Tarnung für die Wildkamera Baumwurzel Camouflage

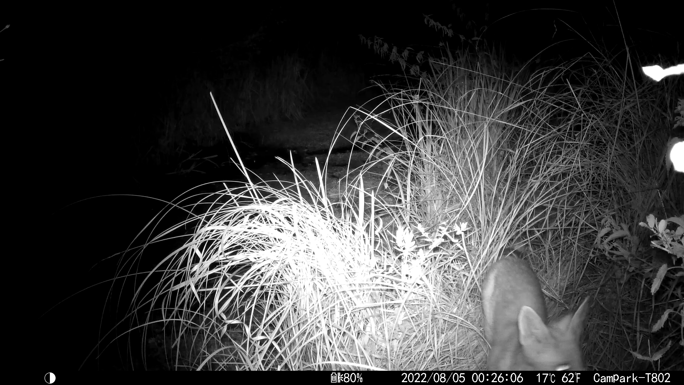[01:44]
Hier ist der Fuchs, der hat plötzlich die Kamera entdeckt und dann aber nichts wie ab. Das Nutria hat sie entdeckt und wählte sogar einen anderen Weg in den ersten Nächten,
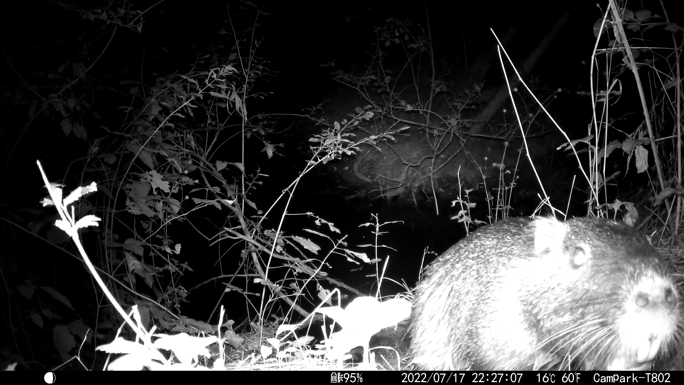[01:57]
um an diesem viereckigen Kasten vorbeizukommen.
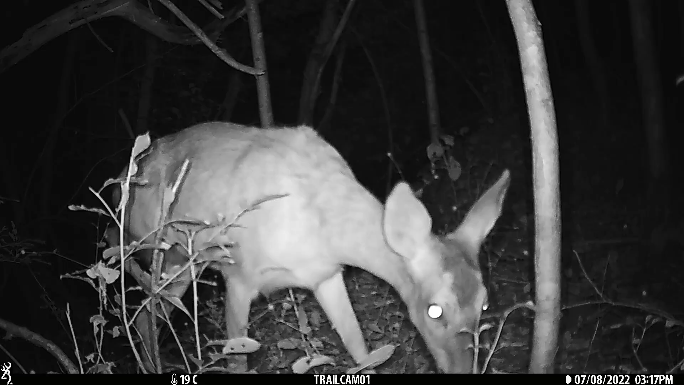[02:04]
Auch das Reh erschrickt, als sie die Kamera entdeckt.
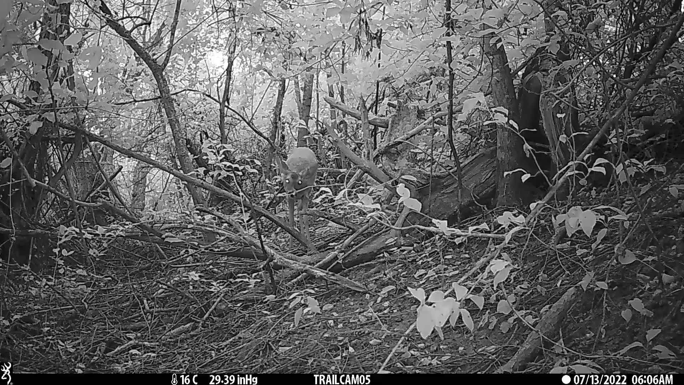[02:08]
Und erst mal weg. Das ist so aufgeregt, dass es nur noch mit den Ohren schüttelt und denkt, was ist hier los.
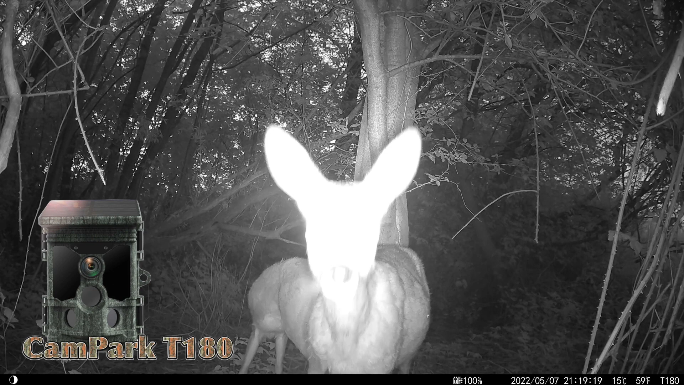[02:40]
Gerade das Rehwild riecht sehr oft dran, gewöhnt sich aber irgendwo an den Geruch. Und je länger die Kamera an einer Stelle hängt und auch je öfter dran gerochen wird, je besser ist das eigentlich für die Wildbeobachtung.
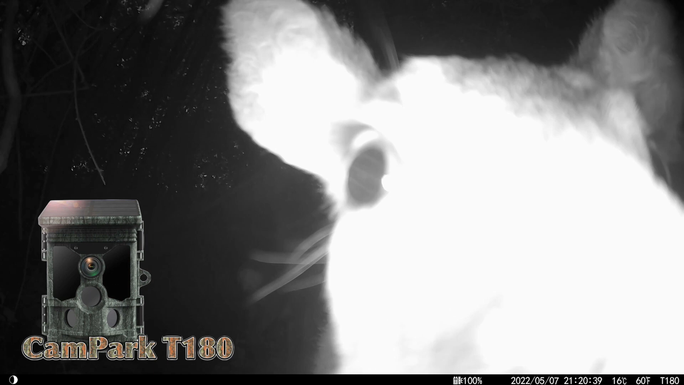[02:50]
Das Reh hier kam ein paar Mal.
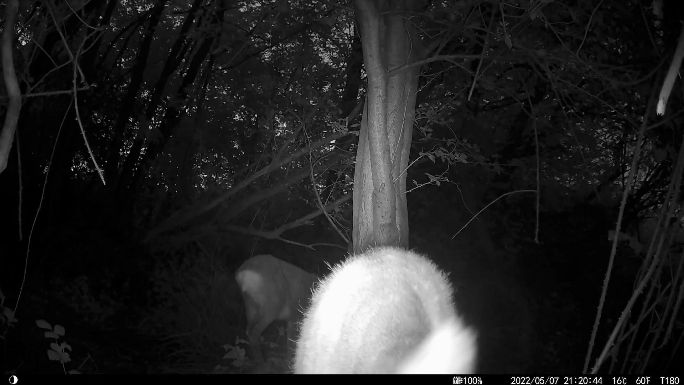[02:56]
Bei dieser Aufnahme sieht man auch, wie schlecht der Ton eigentlich ist. Hat kaum was wahrgenommen.
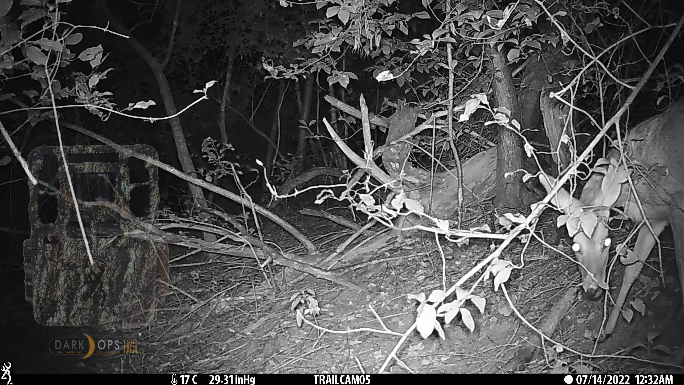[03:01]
Die Dark Ops ist das mit den unsichtbaren Lichtern. Das Reh wittert etwas, sieht allerdings die Beleuchtung nicht und zieht ab. Wir haben eine ganz ähnliche Situation jetzt gleich. Ebenfalls wieder mit der Dark Ops.
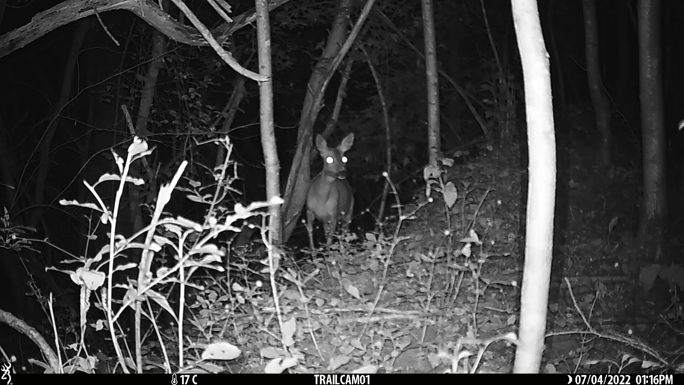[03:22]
Das Reh riecht was und guckt, aber empfindet das Ganze als nicht sehr aufregend.
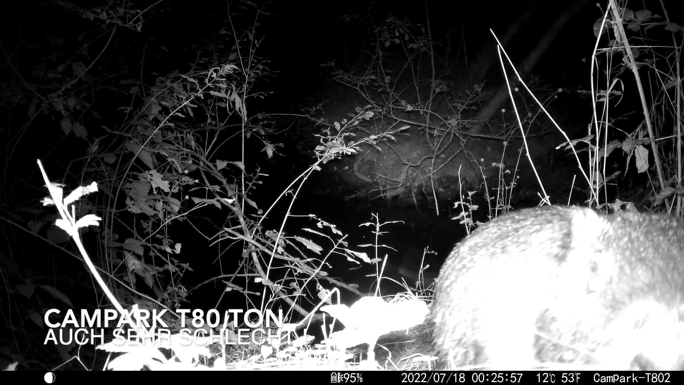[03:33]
Das Nutria hatte sich ein paar Tage später auch an den vieregigen Kasten gewöhnt, aber dran gerochen hatte es also ganz oft bzw.
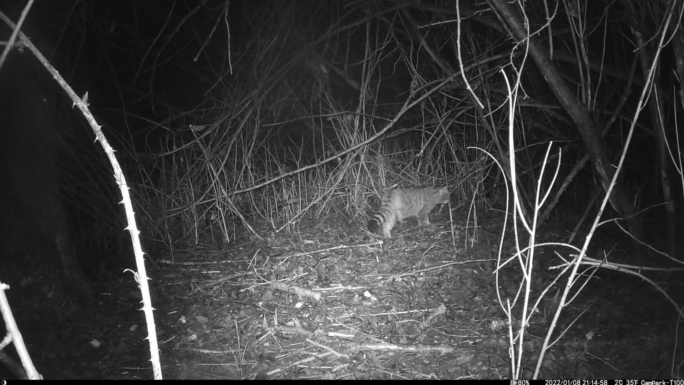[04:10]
Hier hat sie erst mal gestützt, das andere aufnahm, aber auch schnell weg. Und das ist dieses kleine Geräusch, wenn der Filter davor schiebt.
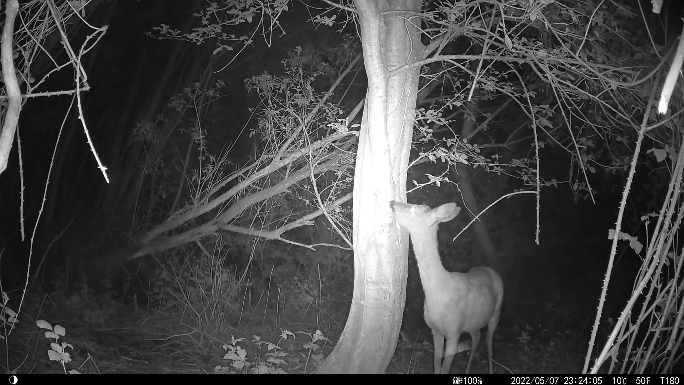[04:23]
Dann das fremde Licht, also die LEDs. Die Kampag hat ja leicht klimmendes Licht, wird ohne große Hektik vom Wild wahrgenommen. Und ich habe festgestellt, das Wild gewöhnt sich regelrecht an dieses leichte Klimmen. Im Gegenteil,
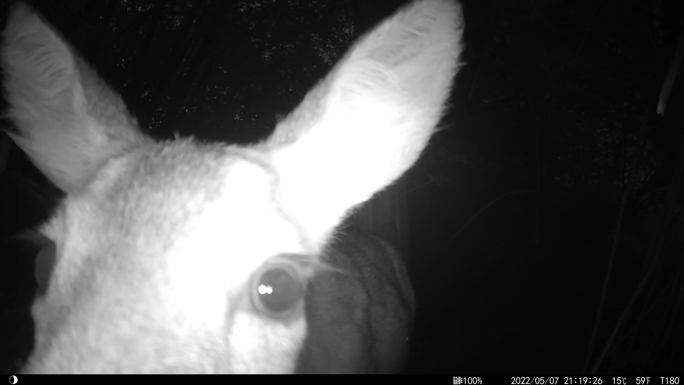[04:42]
es wird da mal ganz vorsichtig beäugt und hier wird kombiniert Klimmen, Geruch und Kasten. Was ist das? Ja, das war es schon wieder.